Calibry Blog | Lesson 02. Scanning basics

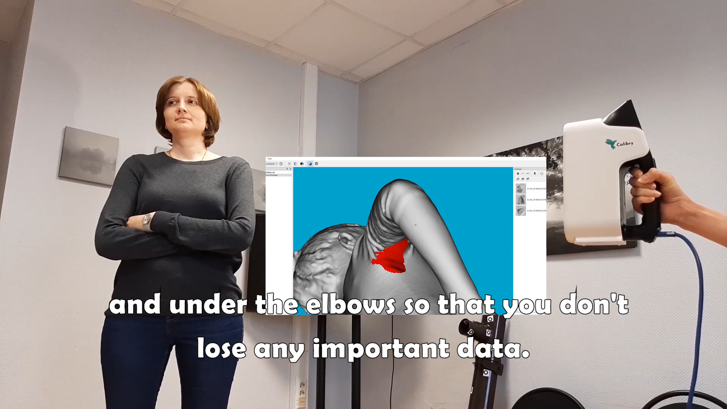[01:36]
It's much more convenient to start scanning a human being from top so
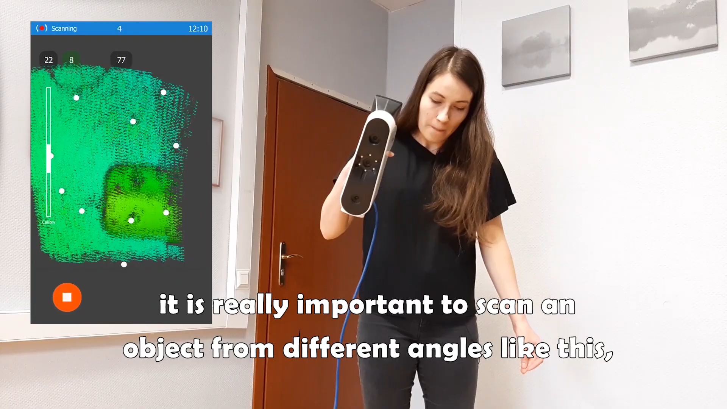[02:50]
that this grid of structure light also changes its position.